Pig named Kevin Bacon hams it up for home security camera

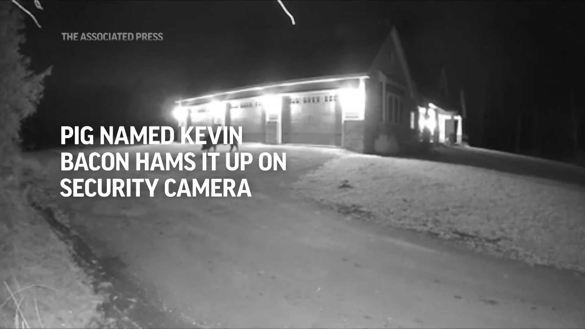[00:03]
I'm watching TV and my wife comes in the room and says, Jake, I think there's a pig on our driveway camera.